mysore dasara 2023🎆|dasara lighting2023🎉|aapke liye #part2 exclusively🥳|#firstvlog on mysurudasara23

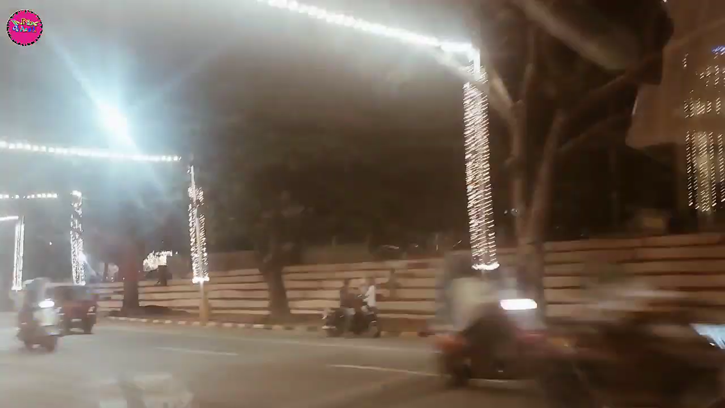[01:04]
यहां के जो राजा वडियर की उन्होंने
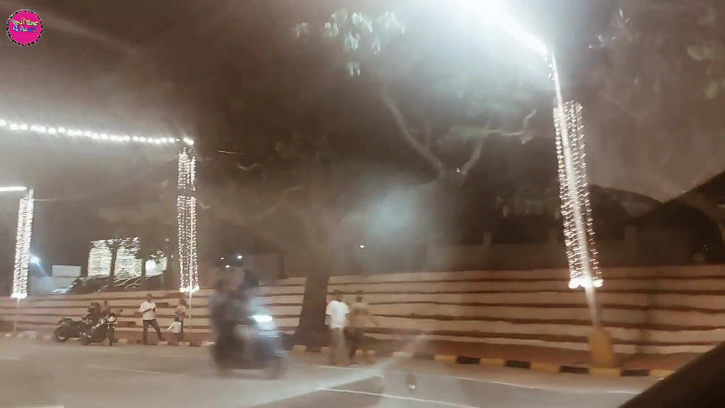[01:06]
बनवाए थे ताकि लोग दस्रा देख पाएं यहां बैट कर तो अभी
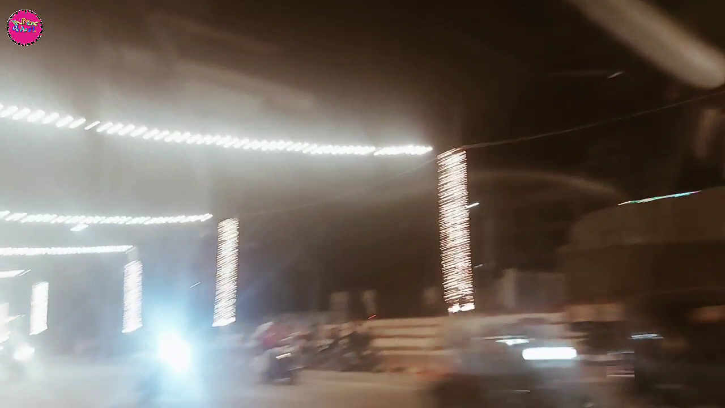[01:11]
भी यह सारी सीडिया वैसे ही बनी हुई है इस रोट पे
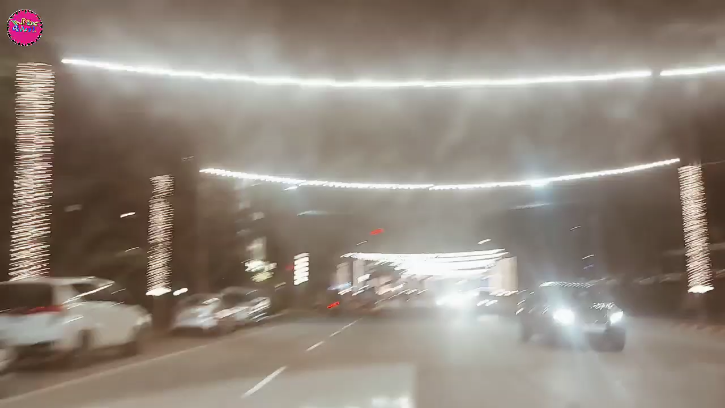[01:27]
देखिए बैरीगार्स तो लगना शुरू नहीं हुए है यहां पे लाइटिंग से
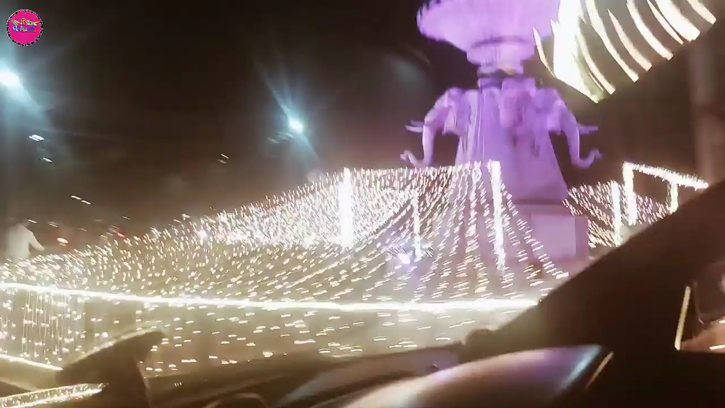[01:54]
सरकल है कितना खूबसूरत लग रहा है दसरा की टाइम पर
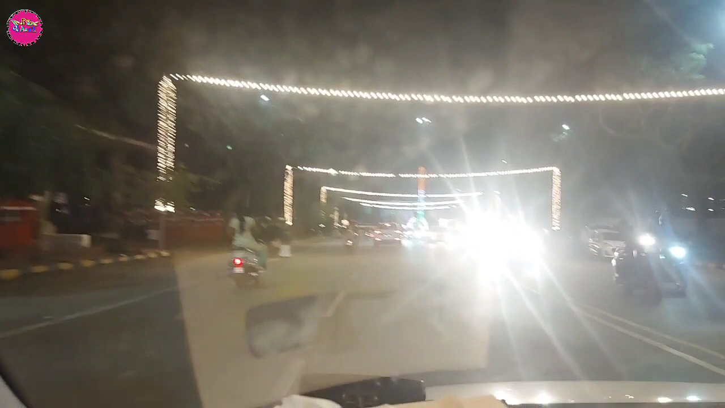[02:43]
अभी हम आगे जाने वाले हैं एलाइसी सर्कल पर और एलाइसी सर्कल में कम्प्लीट डेकोरेशन हो चुका है
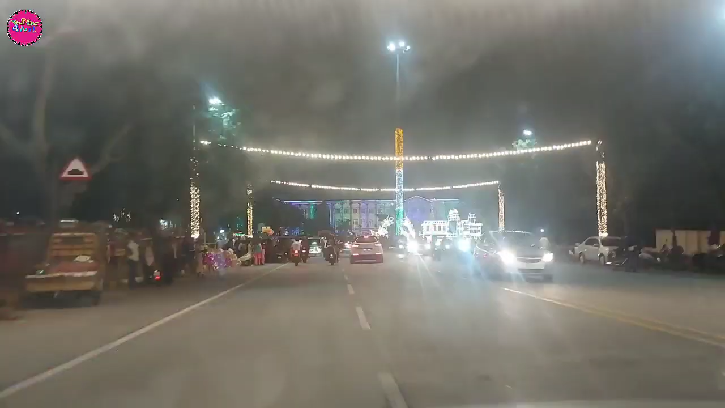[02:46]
देखिए एलाइसी सर्कल बहुत सारे लाइटों से जग मगा रहा है आज
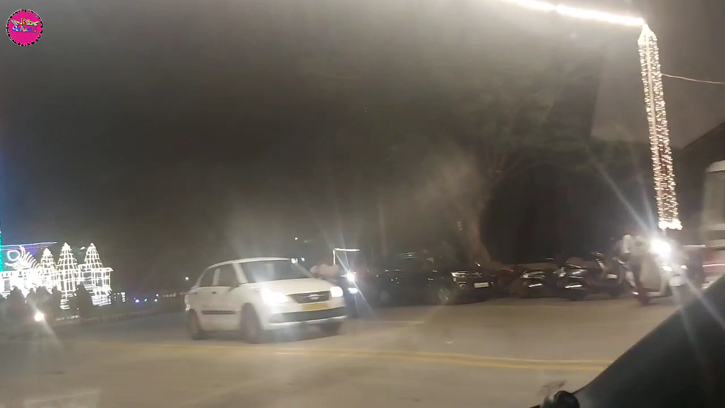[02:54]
संडे का दिन है और देखिए यहां पर लाइटिंग
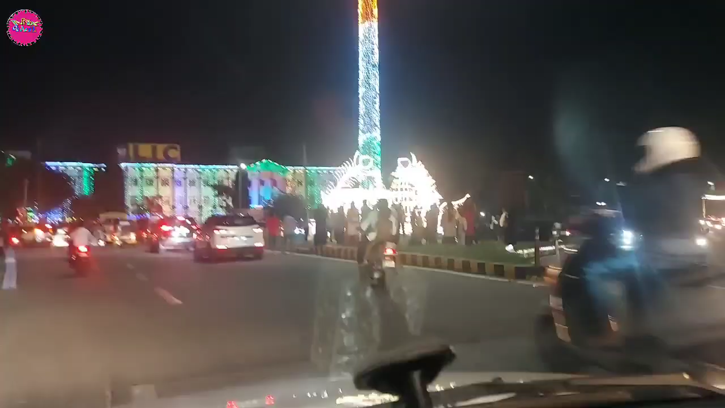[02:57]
की भरमार है देखिए एलाइसी सर्कल को भी कैसे समा रहा है और यहां पर
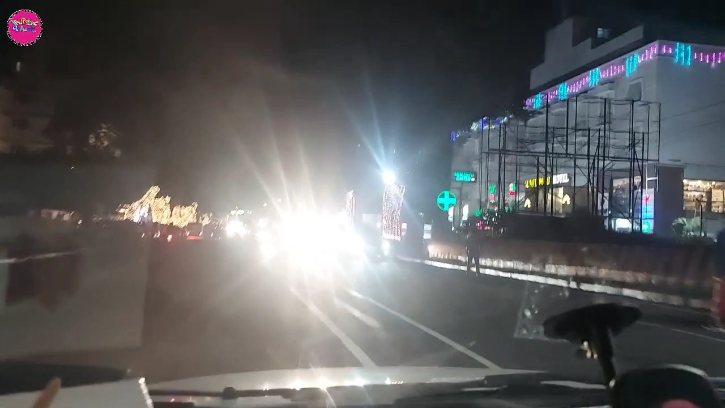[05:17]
यह देखिए यही वो बिल्डिंग है संफ्लार होटल इसमें होटल लॉयल वर्ल्स अभी है
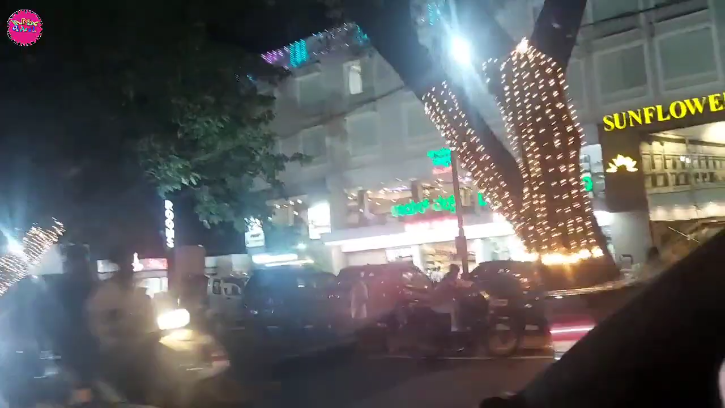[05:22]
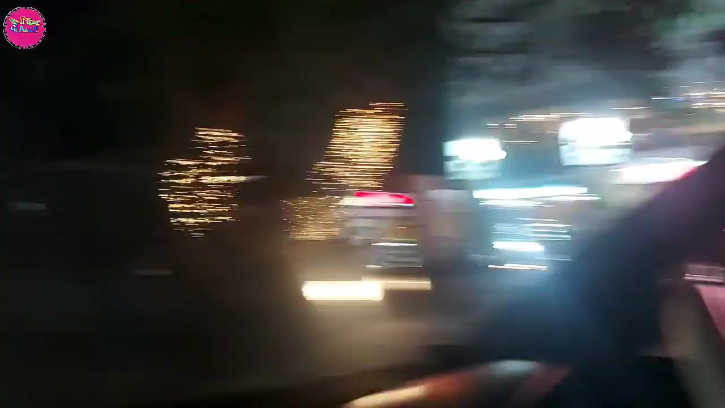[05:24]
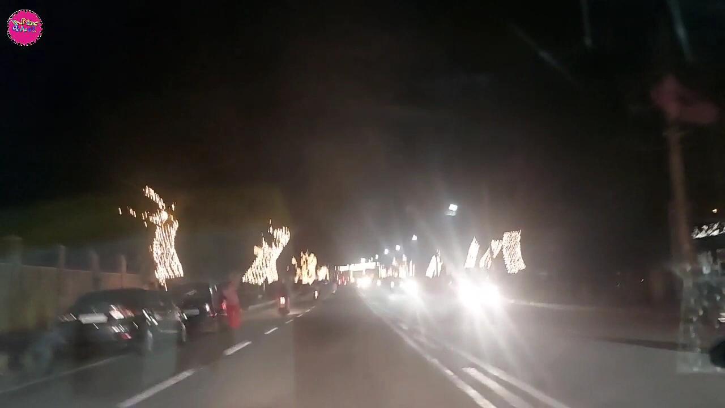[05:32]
और यहां राइट में फार्मसी कॉलेज और लेफ्ट में जेसस डेंकल कॉलेज है मैंने पिछले व्लॉग में भी बताया था आपको जब हमने तैयारियां आपको दिखाई थी दसरा की अगर आपने वो वाला व्लॉग अभी तक नहीं देखा है तो जाएए और जल्दी देखिए उसमें और
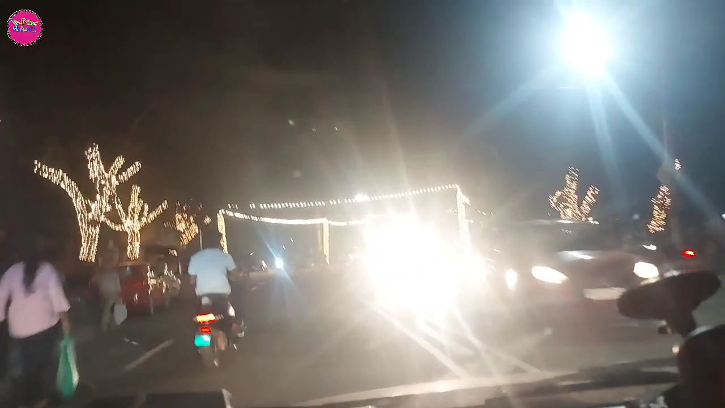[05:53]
इसमें बहुत डिफरेंस है कि आपे बीच में जूमर भी लगाए है इन्होंने पेडों से लटके हुए है जूमर वो
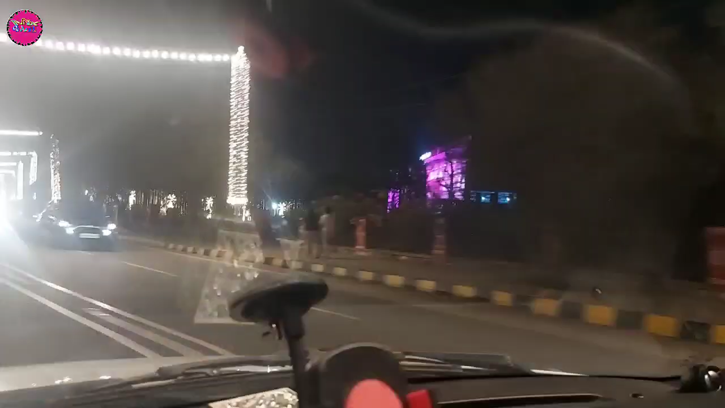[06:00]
रहा फंक्शन हॉल यह पिछली बार भी आपको बताया था मैंने
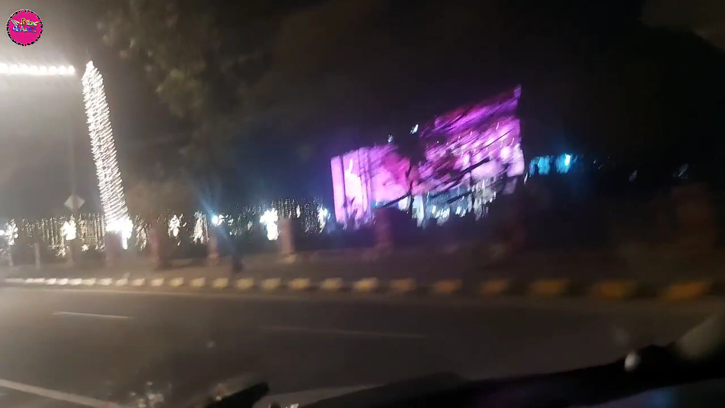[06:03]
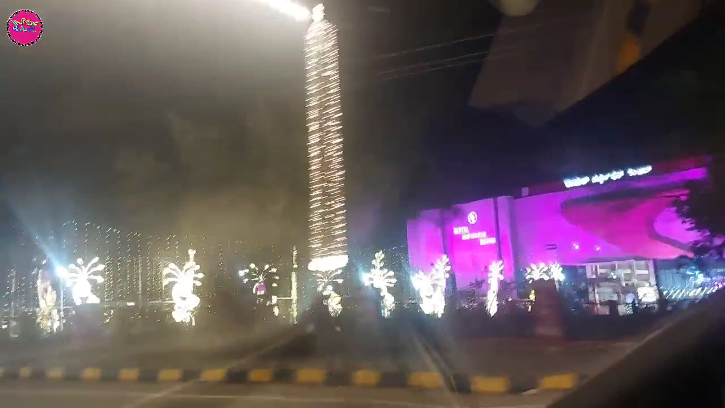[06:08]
यहां हमेशा ही डेकोरेशन रहती है क्यूंकि शादी
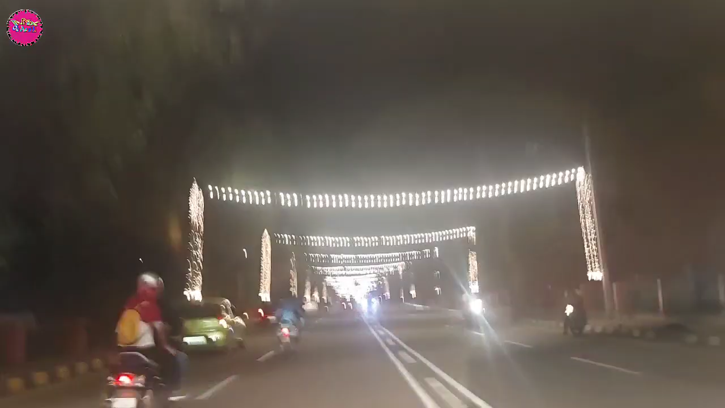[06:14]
वगेरा होते रहते हैं और देखिए यह रास्ते में सेम लाइटिंग है वहां तक भी अगर हम क्यार सिर्कल वगेरा जाएंगे तो डिफ्रेंट लाइटिंग देखने को मिलेगी उसके लिए हमें टूविलर में जाना होगा तो फ्यूचर डेस में हम कौशिश करेंगे कि आपको दिखाएं